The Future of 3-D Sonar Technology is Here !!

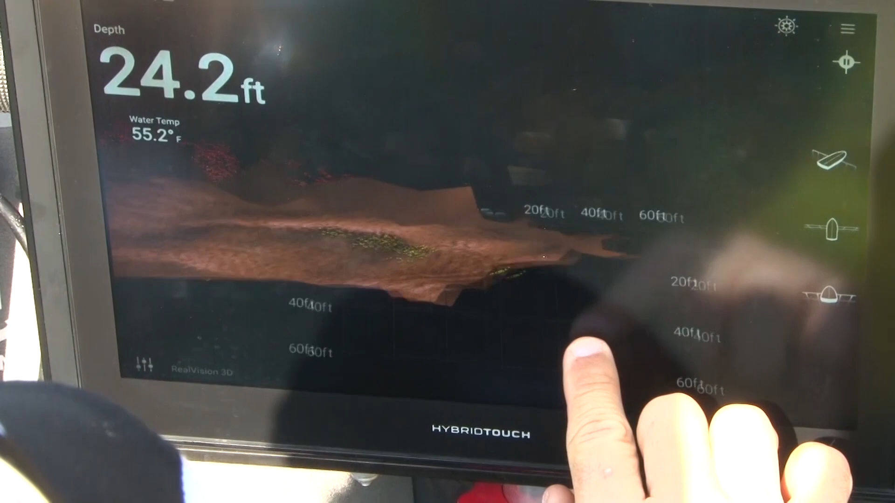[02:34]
On screen: depth 24.2 ft, water 55.2°F
a little bit better look i
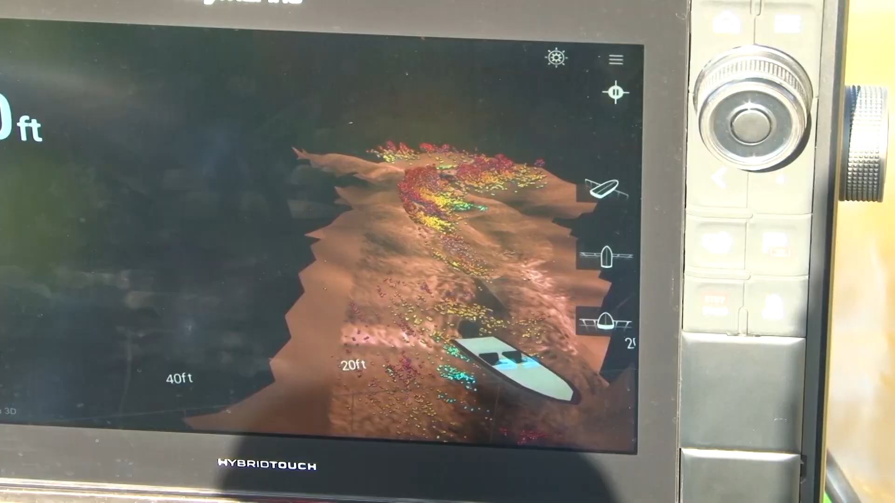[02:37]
mean just a real cool perspective looking at all those shad that you went
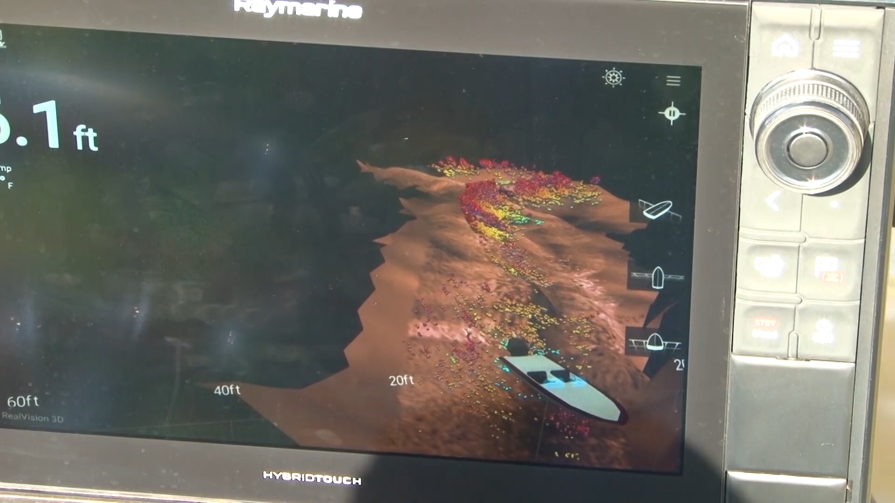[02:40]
over there and this is really just like opening it up removing the water and
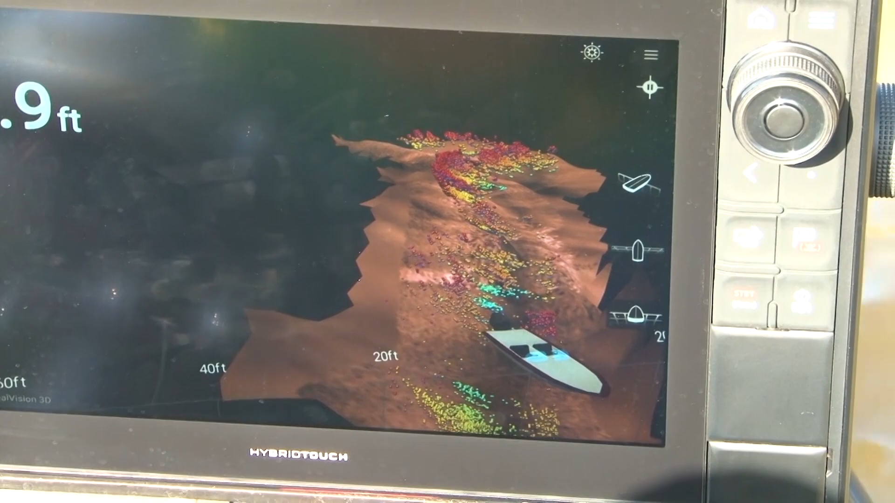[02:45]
looking at the bottom i mean taking a look at exactly what you're seeing there these little bitty high
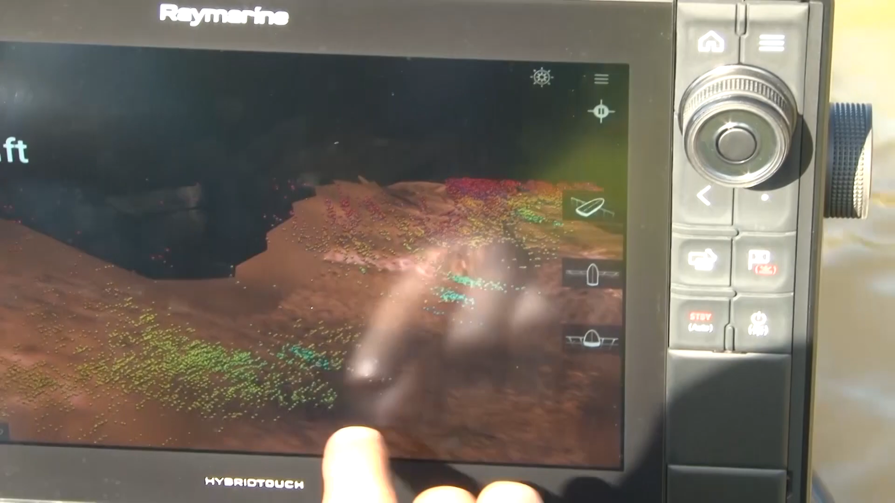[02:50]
points the bait fish along the surface coming up on this hump now coming up on this point you can see it coming
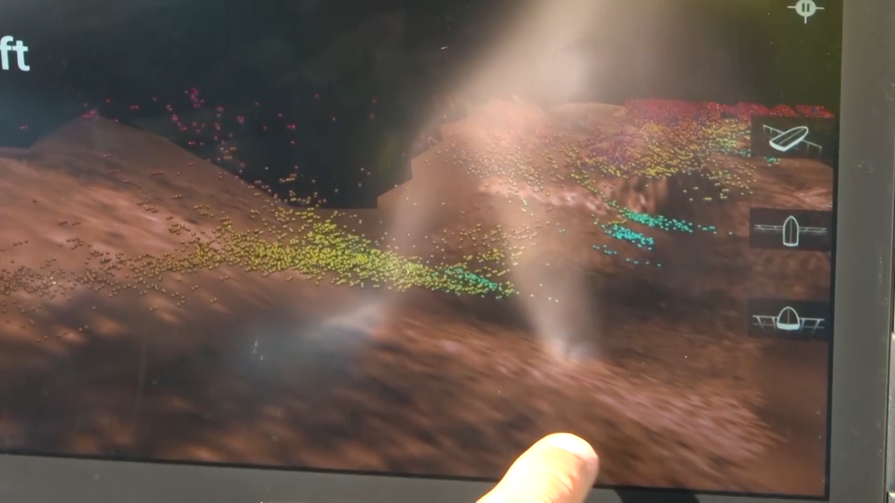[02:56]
up you can see a hard bottom here just all of the sections of the lake you want to see it's just
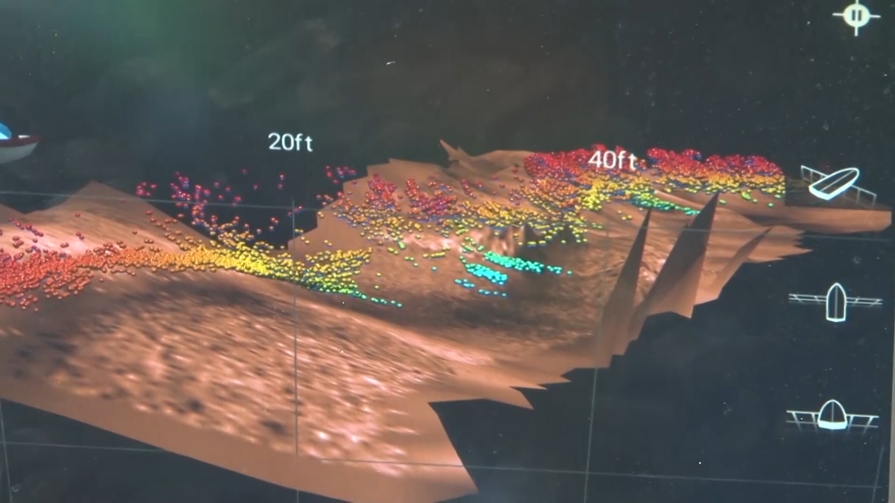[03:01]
incredible man it's a shad i mean you can see them over here and traditionally what we see in
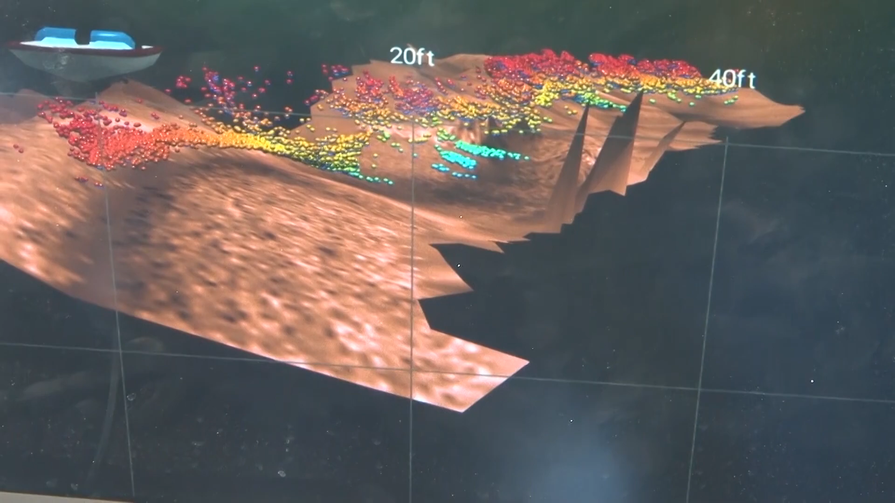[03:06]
sonar look at the shad laying in that channel laying on this drop right here i
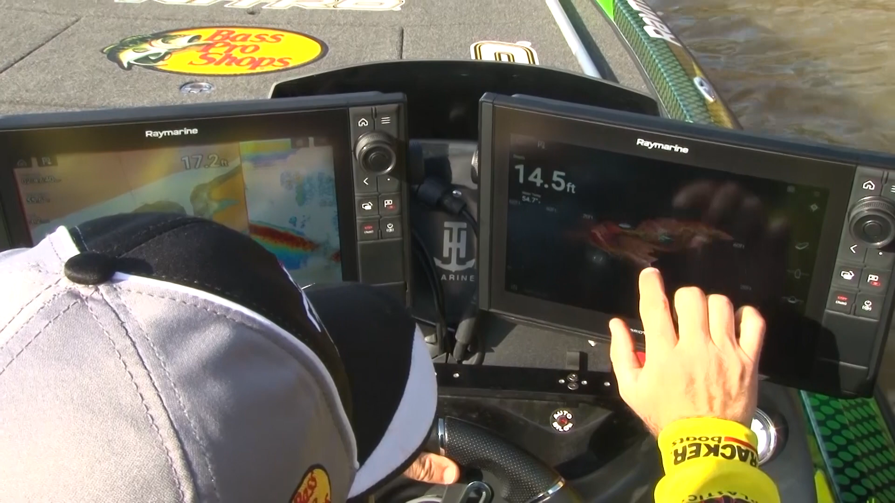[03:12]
want to move it in get really dialed in on what i'm seeing from an overall perspective before
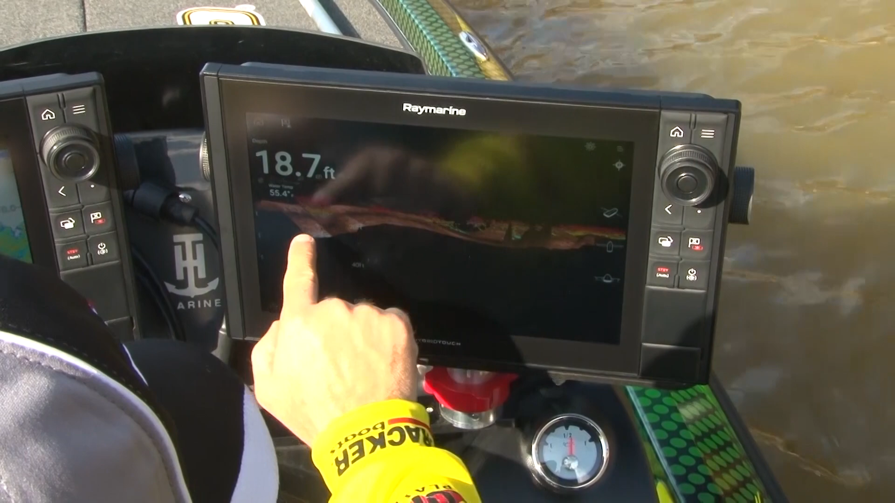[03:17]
On screen: depth 18.7 ft
we went over right there look at this shad just laying on the bottom so cool